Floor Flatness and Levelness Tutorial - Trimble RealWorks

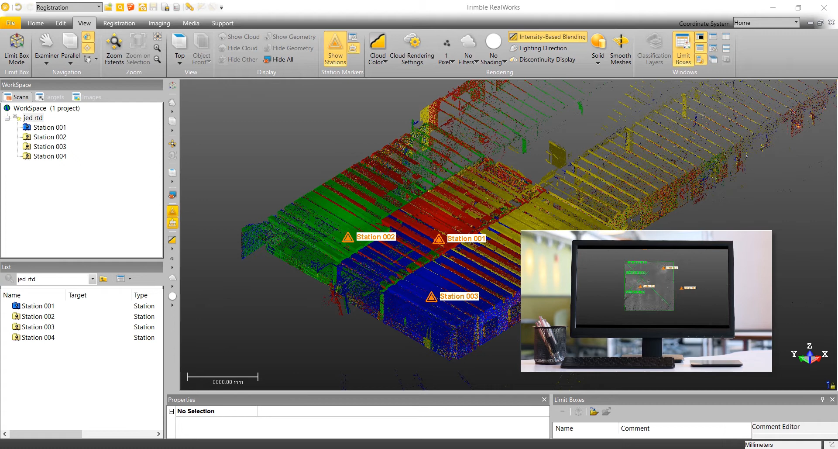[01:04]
clean up the cloud using the sampling and segmentation tools, and finally perform a floor flatness floor levelness analysis and create a report that will fulfill the GC's contractual obligations. In the field we used a TXH scanner and we scanned four times to cover the floor space in question. For improved registration results, I will generally only level the most central scan and then disable compensator for the rest of the scans.
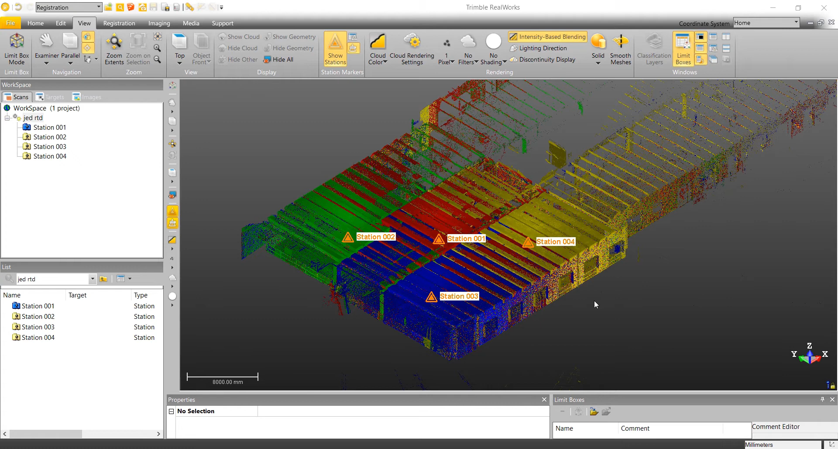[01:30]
This allows for the unleveled scans to have six degrees of freedom during a registration process. As you can see in the list pane on the left side of the screen,
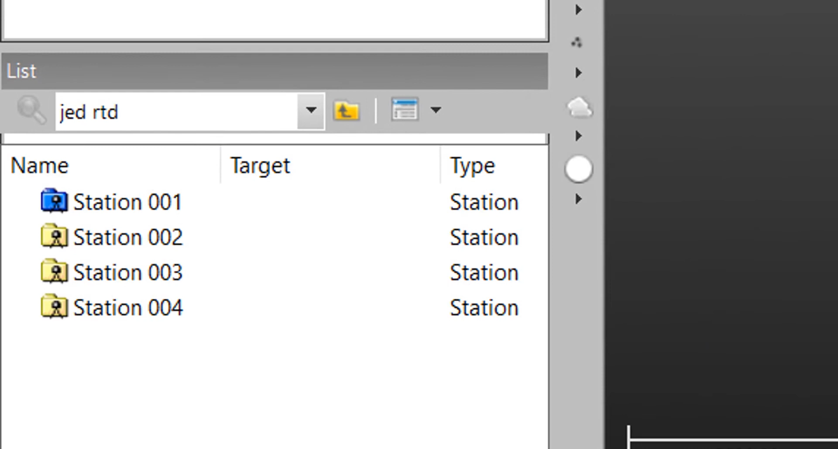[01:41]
a leveled scan will be denoted by a blue folder.
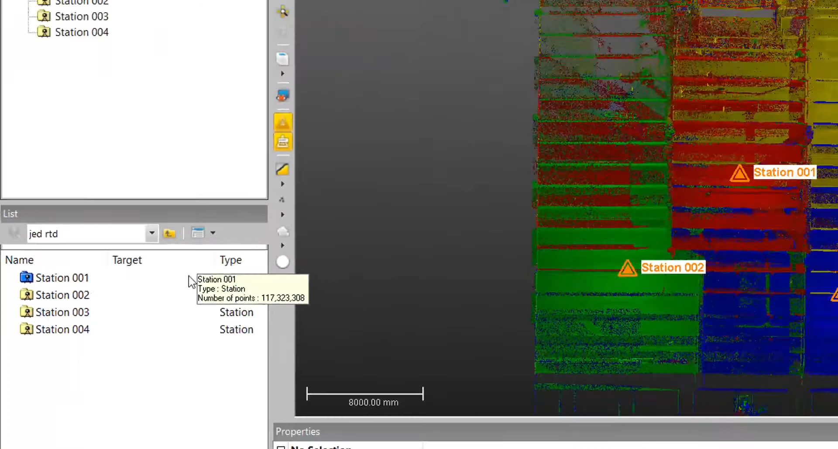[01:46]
As you can see, I have sampled the TZF scans and fully registered this point cloud before this demonstration. For more information on those processes, please see the link in the description below. We will start by squaring up our point cloud relative to the XY coordinate system. The orientation tool can be found in the registration tab. Select the orientation tool.
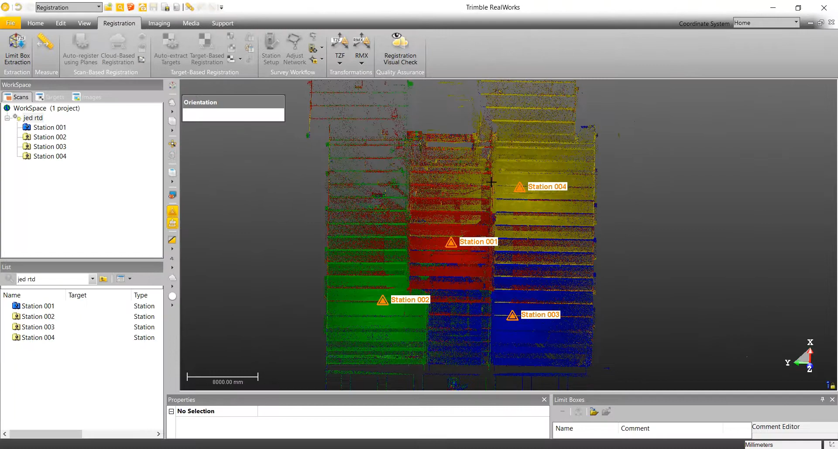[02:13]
Within the orientation tool, we will define a horizontal axis by picking two points. This will define the X axis.
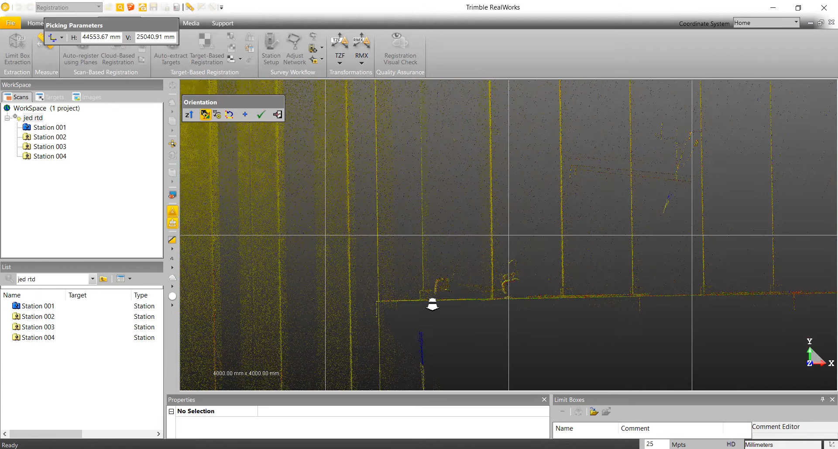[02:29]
I'm going to select two points along the longest leg of available point cloud data.
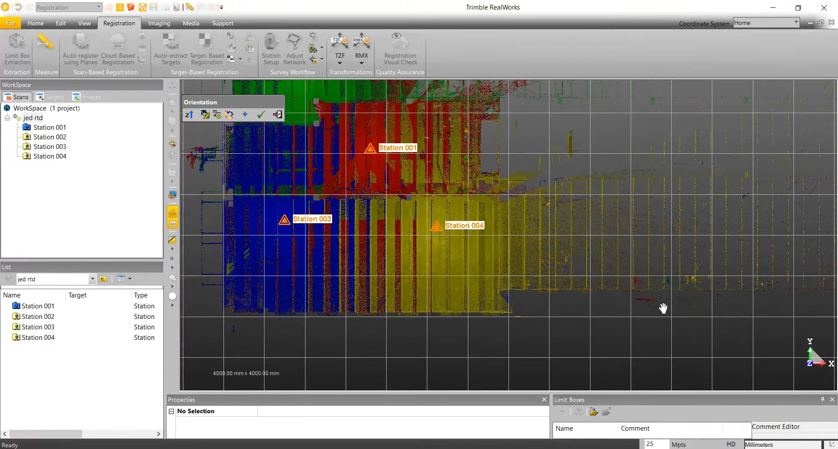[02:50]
To permanently apply the transformation, click the green check mark
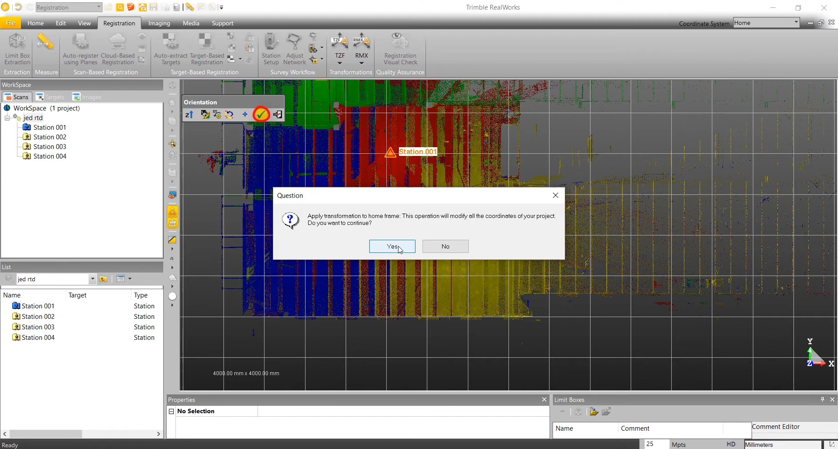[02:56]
and exit the tool.
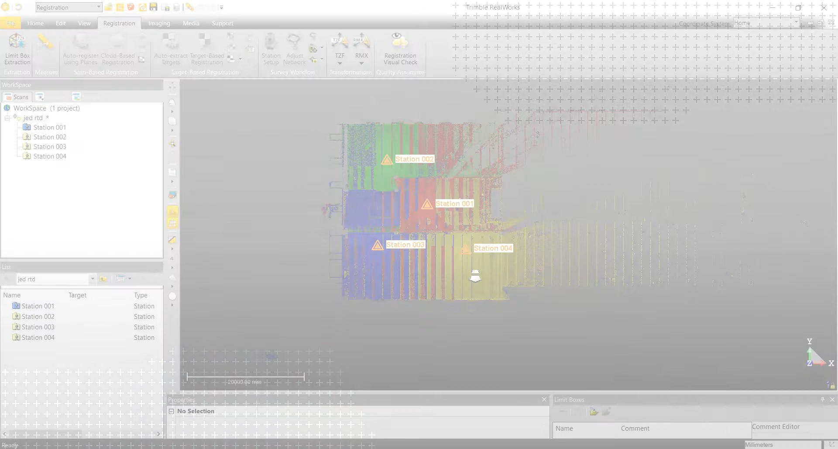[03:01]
Now that we've squared up our cloud, we're going to begin the cloud cleanup process such that we're left with a completely clean floor to perform our floor flatness, floor levelness analysis. In most practical cases, a test area is generally completely cleared before scanning, but in our case, the test area was occupied with workers.
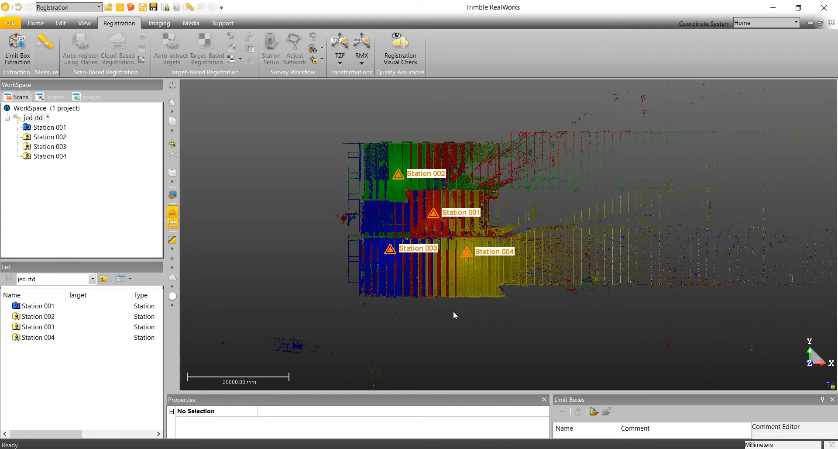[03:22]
Begin by placing real works into production mode.
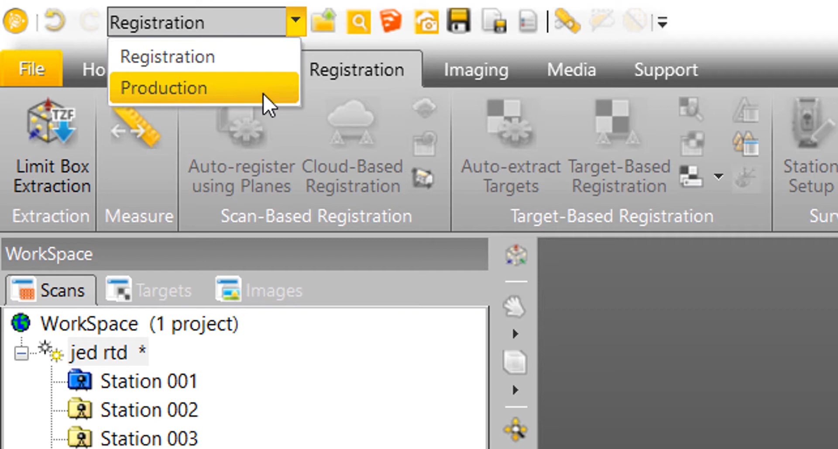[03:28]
Notice by default our project cloud is off. We will turn it on by simply clicking the light bulb in the list pane.
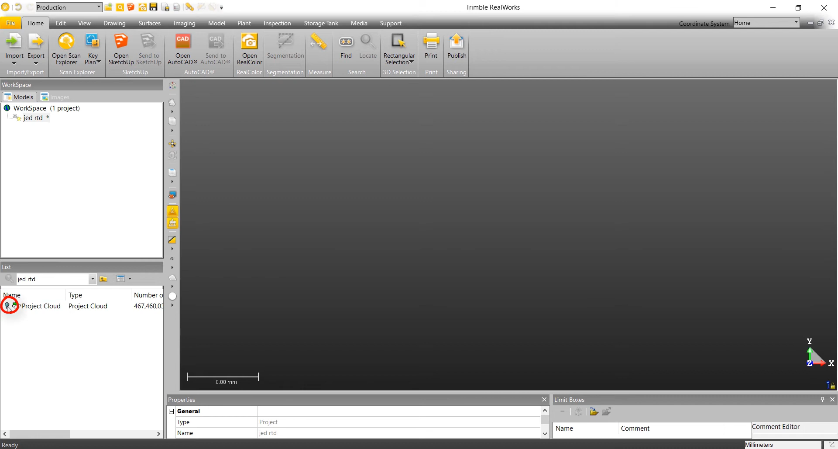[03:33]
I understand many people may prefer to use the segmentation and sampling tools inside the edit tab,
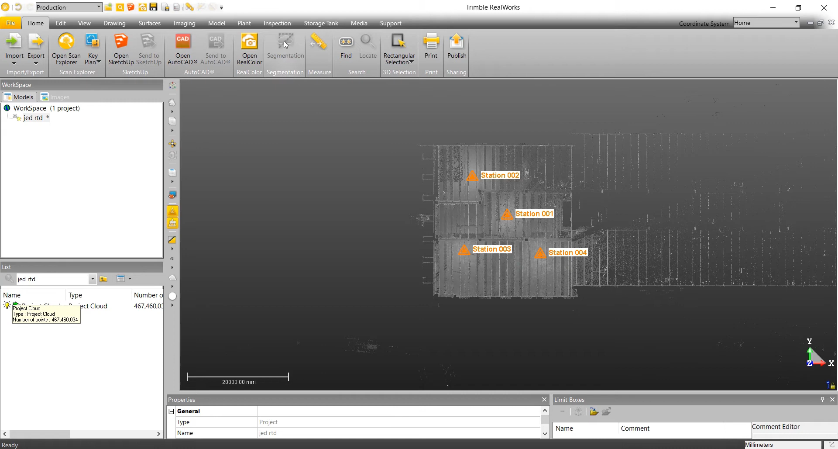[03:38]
but today I'm going to use those tools directly inside of our floor flatness analysis tool. We'll start by pressing the inspection tab, clicking our floor flatness floor analysis tool, and from here you can find our quick access segmentation and sampling tools.
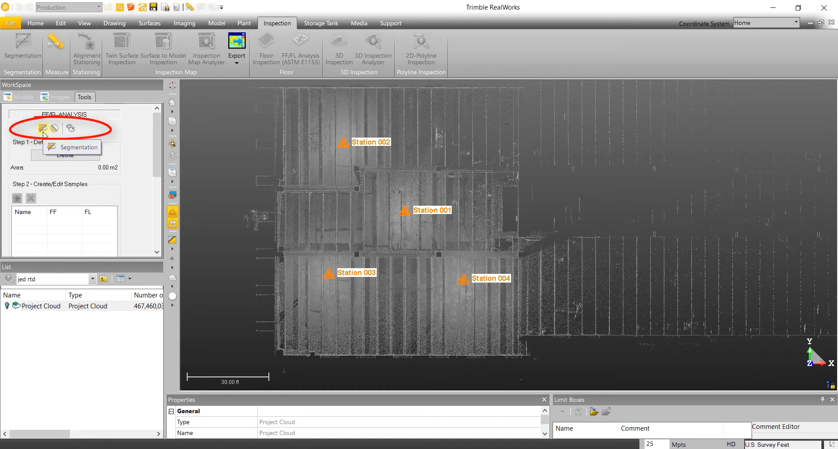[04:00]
We'll start by selecting the segmentation tool to clip away all the unwanted point cloud data. Fencing in the area of interest.
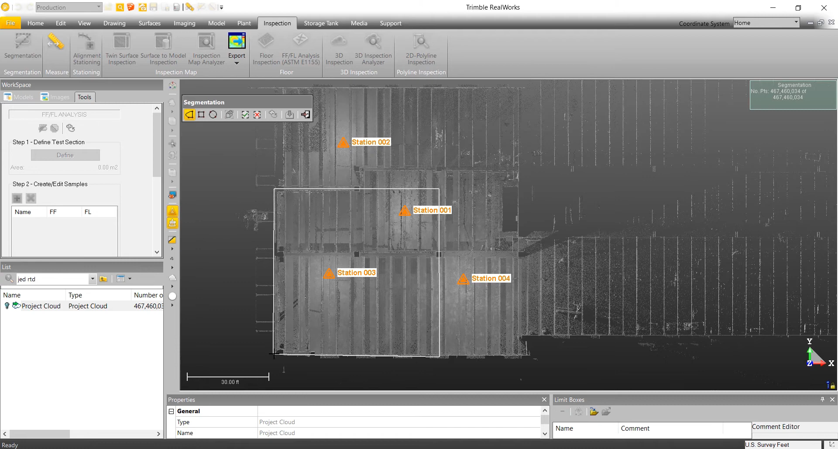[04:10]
To close out the loop, we'll double click and select the check mark to keep point cloud data in.
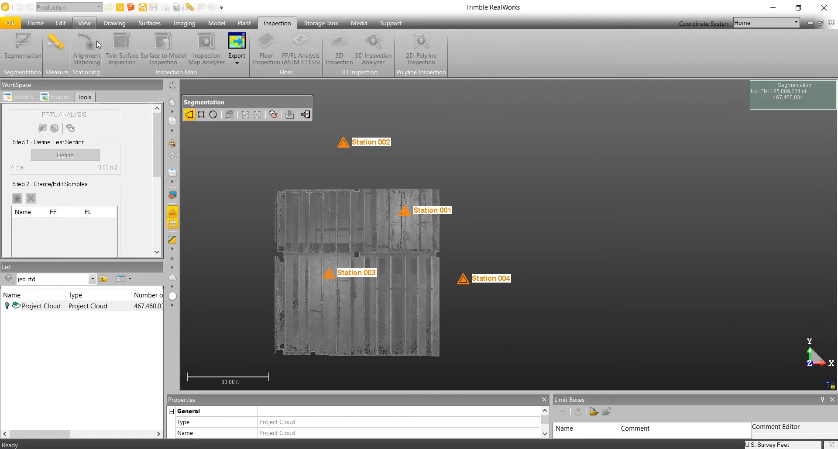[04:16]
In the view tab, we'll go to the preset left view.
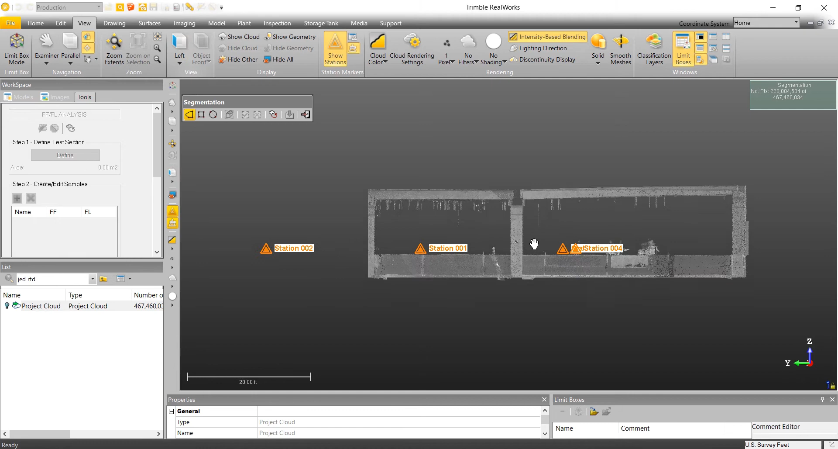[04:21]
Again, clipping away the unwanted data.
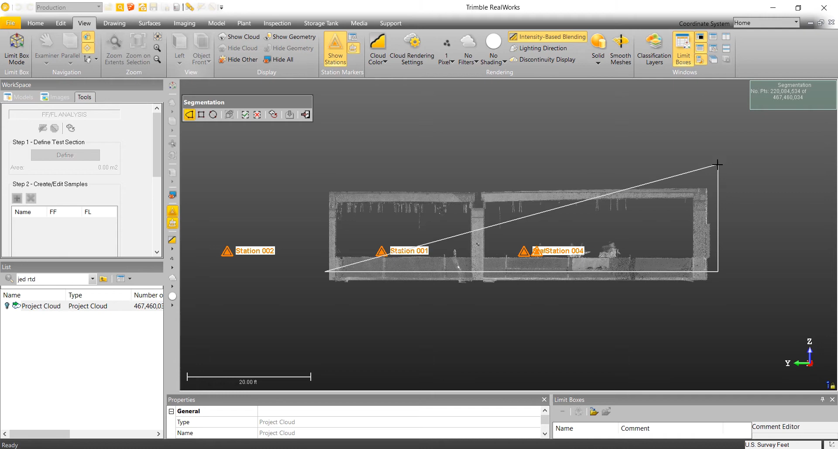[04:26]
Double click and keep point cloud data out.
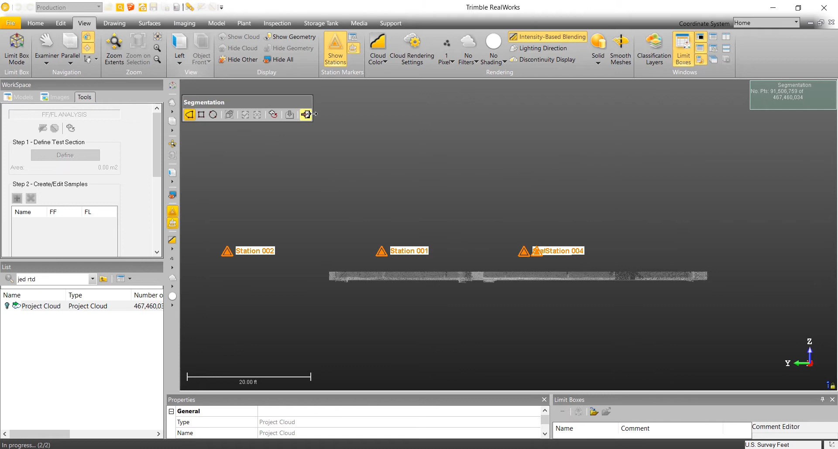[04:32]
Exit the tool. And now you can see that we're getting close to having a completely clean floor. We've got a few columns left in place.
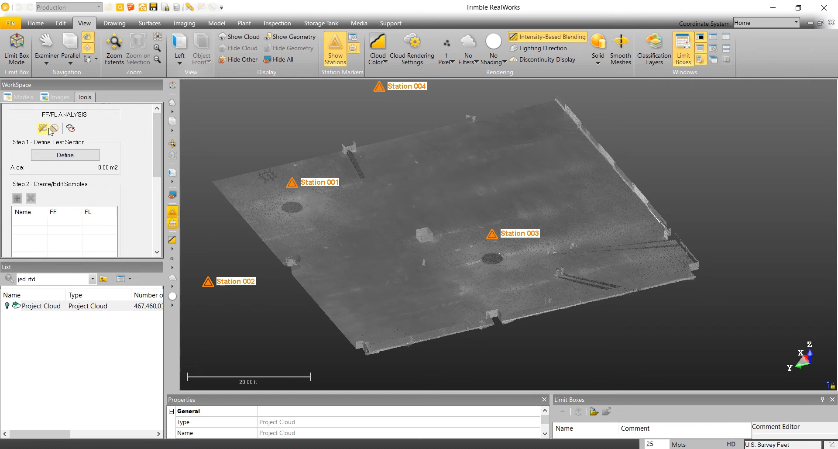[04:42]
For the final step in the cleanup process, we will select the sampling tool
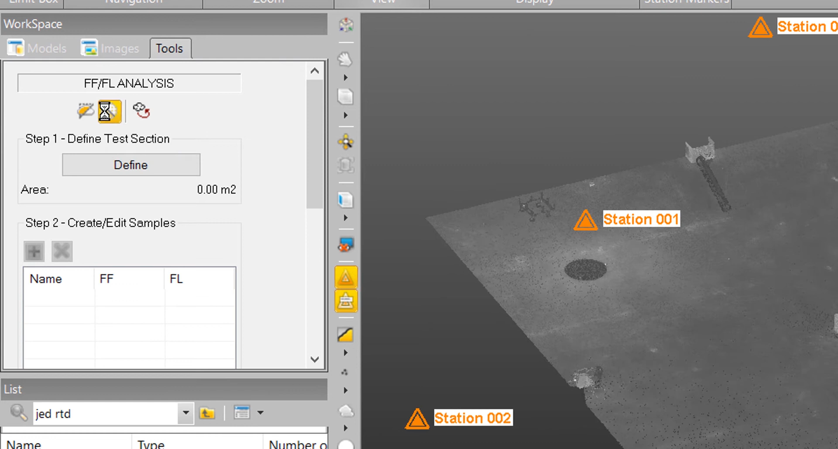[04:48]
and use the floor extraction indoor tool to clean up the columns and the noise.
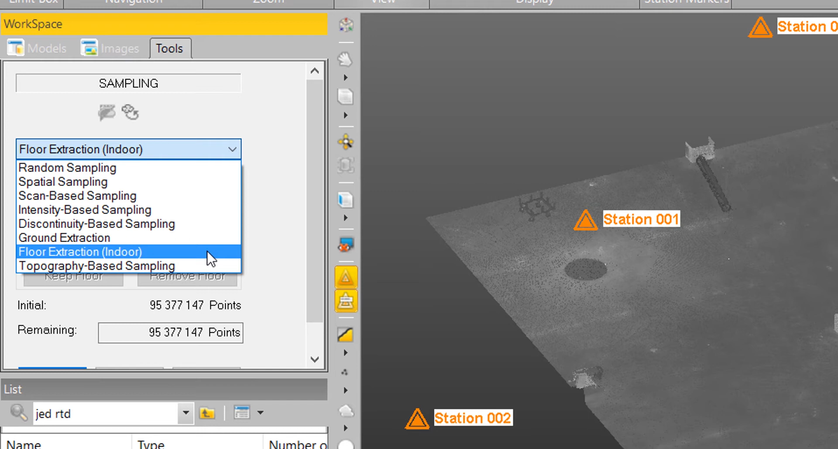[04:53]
Let's select show outliers and extract.
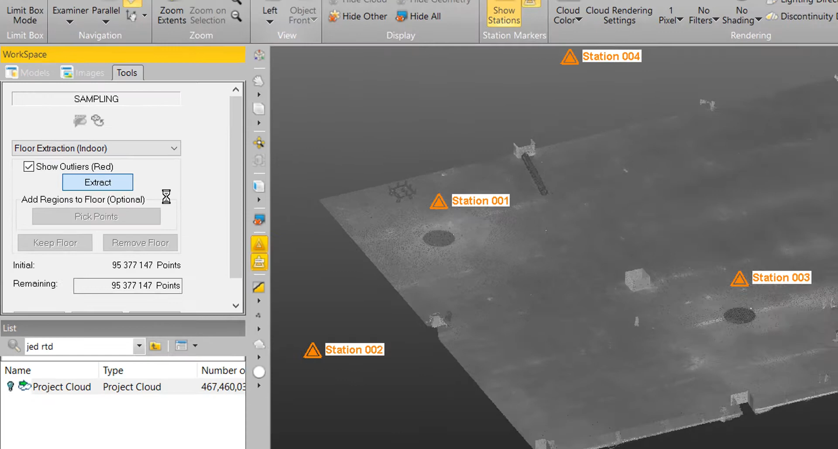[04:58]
What this is doing is identifying all of the point cloud data that is not considered to be floor.
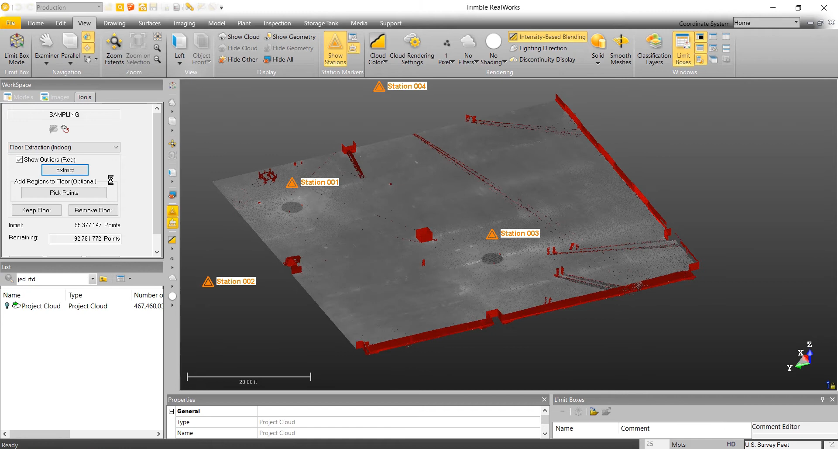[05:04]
And here you see it all highlighted in red. We'll select keep floor and this will remove all the unwanted points in red. All we're left with is a clean floor surface.
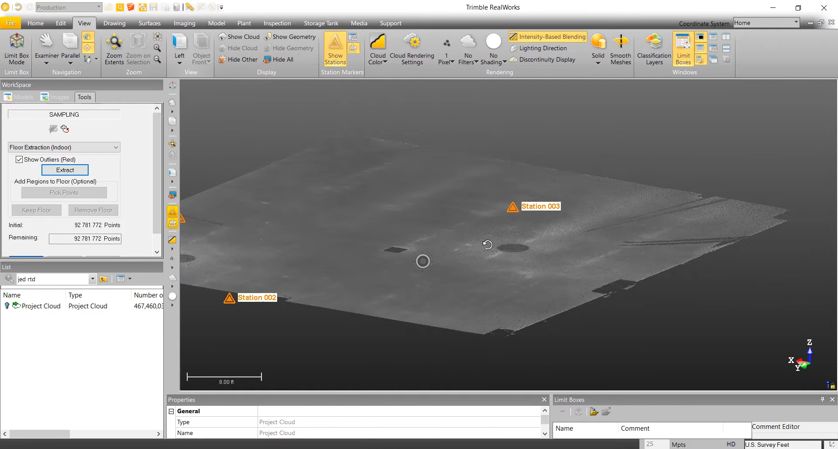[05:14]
A clean floor surface is very important because any outliers will skew analysis results.